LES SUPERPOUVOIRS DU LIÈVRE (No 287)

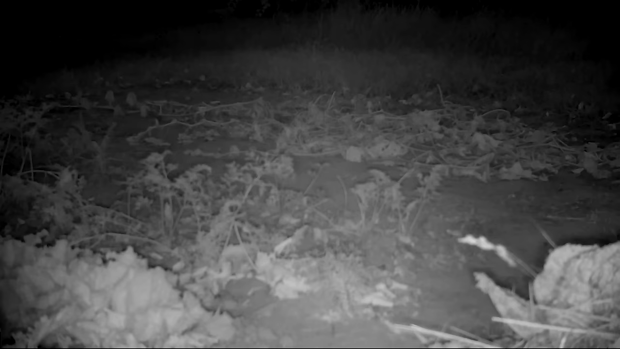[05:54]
Dans ce cas-là, la haze, leur maman, elle ne venait les allaiter que la nuit. Donc il a vraiment fallu poser un piège photo pour intercepter une de ses visites nocturnes. Trop discret le lièvre.
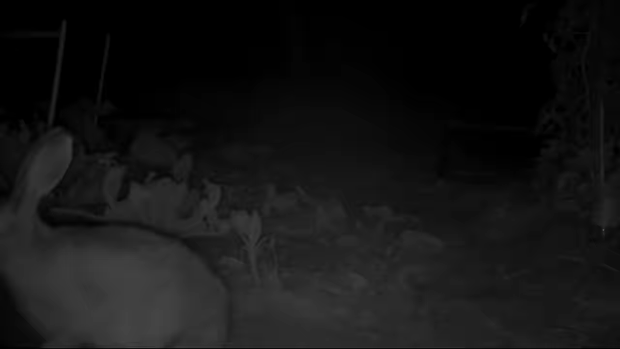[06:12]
Alors, si vous voulez en savoir plus sur le lièvre brun, qui a encore quelques autres super pouvoirs,